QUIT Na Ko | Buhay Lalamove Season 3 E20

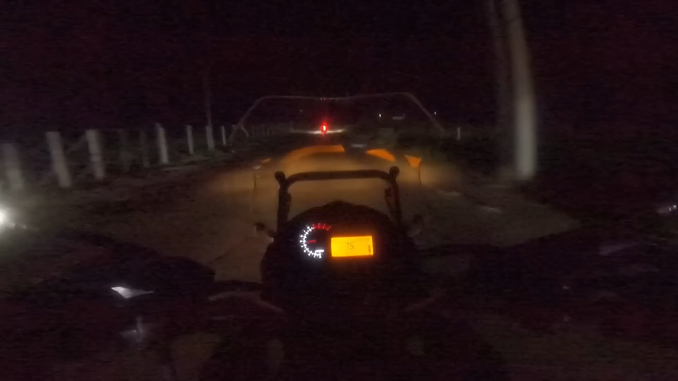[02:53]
Alright, so update lang mga kawanabis. Wala na tayo sa expressway. So nagbabayan-bayan na tayo mga kawanabis. So from full tank, nabawasan tayo ng 2 bar. Dilim dito ha. Siguro maraming ano dito. Bukyaw! Madilim eh. Stuck pa lang yung ilaw natin mga kawanabis. Hindi pa tayo nakakapagpalagay ng mga additional na ilaw. Where are we?